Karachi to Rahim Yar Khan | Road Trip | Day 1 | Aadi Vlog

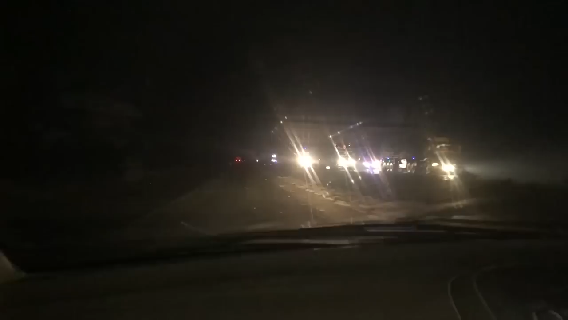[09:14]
धुंध होना शुरू हो गई है, तो मैं ये डर लग रहा है कि पता नहीं अब आपको वीडियो में नज़र आ रही है कि नहीं आ रही, लेकिन धुंध जो है वो विजिबिलिटी आई गेस इट्स लाइक के 600 मीटर 550-600 मीटर की विजिबिलिटी है, मतलब